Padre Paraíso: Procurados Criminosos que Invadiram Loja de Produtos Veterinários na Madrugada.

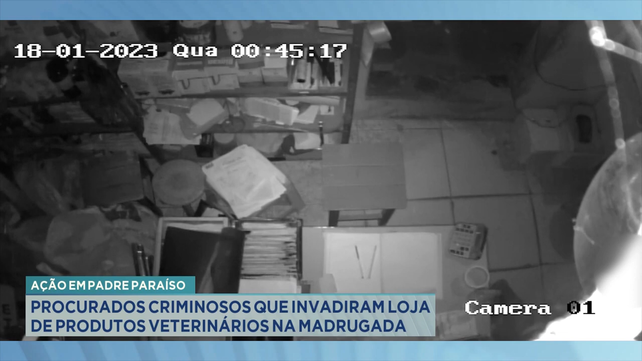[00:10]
Está vendo ali? 45 e 10. Significa meia-noite e 45. Já era quarta-feira. O caso aconteceu em Padre Paraíso.
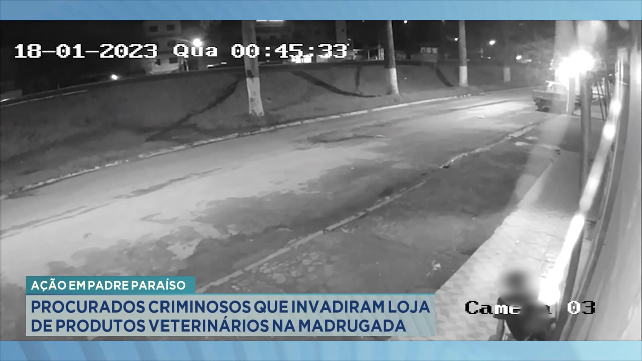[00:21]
É, a polícia continua procurando os criminosos, né? É, o detalhe, né, é que um deles entrou na empresa enquanto o outro ficou do lado de fora à espera do parceiro, né? Deixa eu chamar o Fantoni Pesso. Ué, Fantoni. Ali é o momento que ele tá entrando, né? E ficou um esperando lá de fora?